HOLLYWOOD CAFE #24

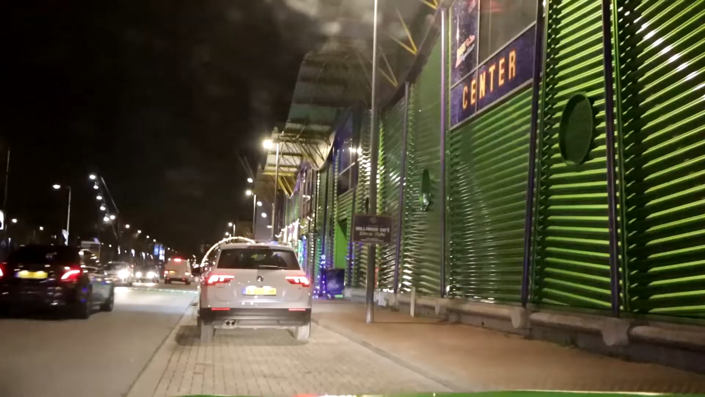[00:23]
Nee, wij staan stil. Voor de Hollywood Drive Café. Voor de mensen die het niet kennen, de Hollywood Drive-in Café.
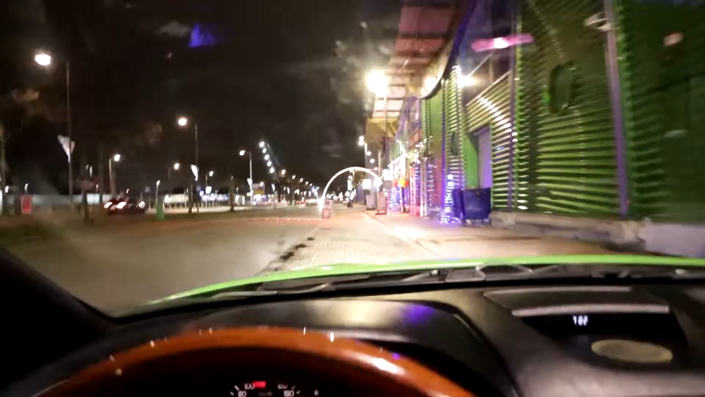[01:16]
Let's go! Nou, we gaan eens even kijken, want ik weet niet precies waar de ingang is, maar ik denk dat dit hem is.
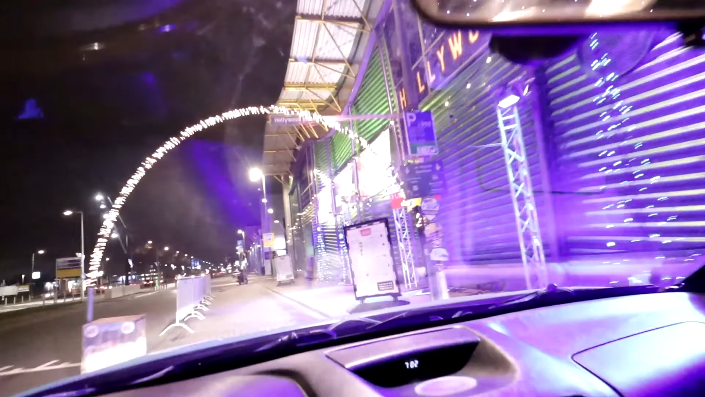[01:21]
Kijk, hier heb je ook al de menukaart.